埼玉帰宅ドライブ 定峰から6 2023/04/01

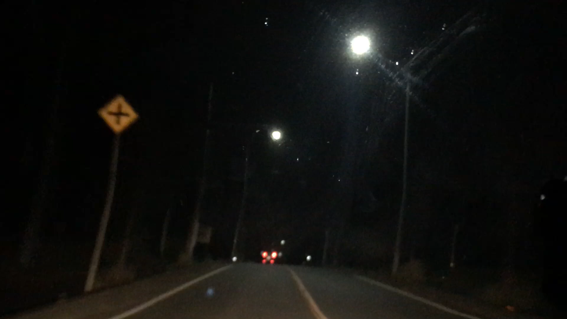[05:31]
およそ300メートル先 左方向ですここ雨降ってきた突然の雨だ左方向です左方向です